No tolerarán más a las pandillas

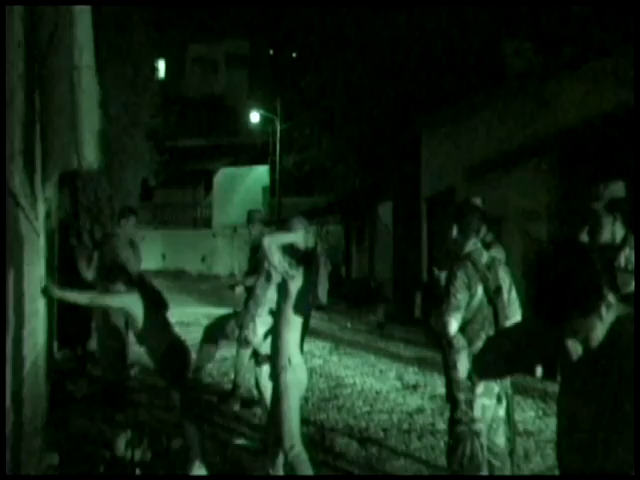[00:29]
En exclusiva, las cámaras de cierre de edición captaron cómo los pandilleros fueron
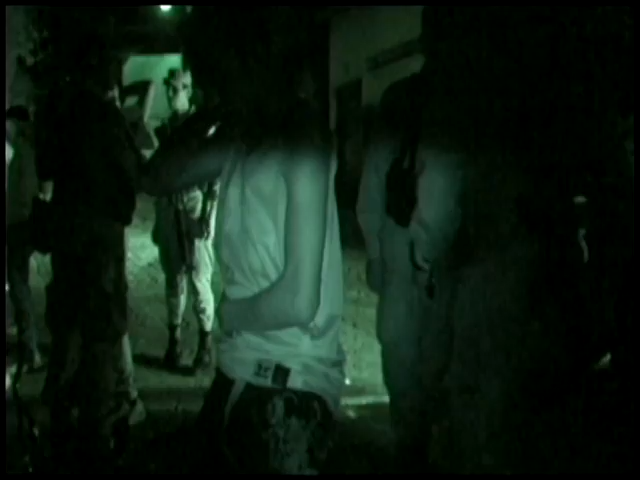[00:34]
interrogados y luego obligados a borrar de las paredes el graffiti.